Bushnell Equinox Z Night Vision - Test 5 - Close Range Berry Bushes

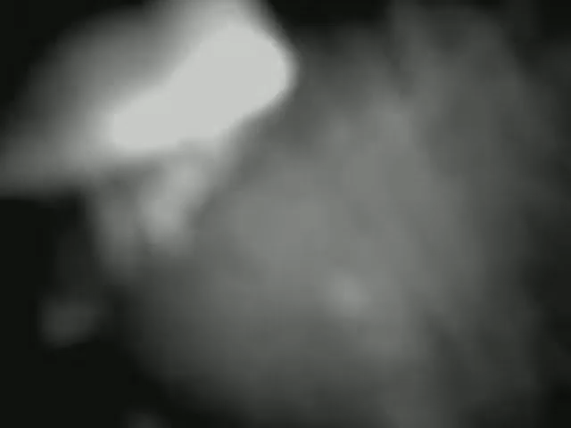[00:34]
again I can't see it all this picture ok but now I can see my trail